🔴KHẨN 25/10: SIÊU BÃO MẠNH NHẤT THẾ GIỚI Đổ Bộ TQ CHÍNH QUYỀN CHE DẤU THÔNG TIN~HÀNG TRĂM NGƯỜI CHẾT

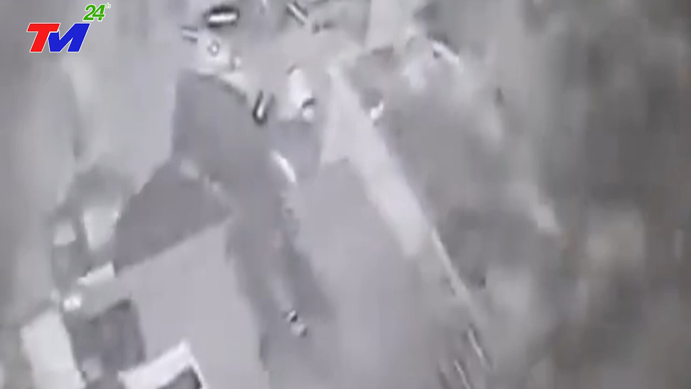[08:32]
Trận động đất cũng xảy ra ở phần Menjang-Liang-Kheu-ku của đứt gãy sông Phu-Biang theo hướng Tây Bắc. Trận động đất đã gây ra những vụ sập nhà nghiêm trọng, gãy cầu, nứt đất, xa lời đất và đá lăn.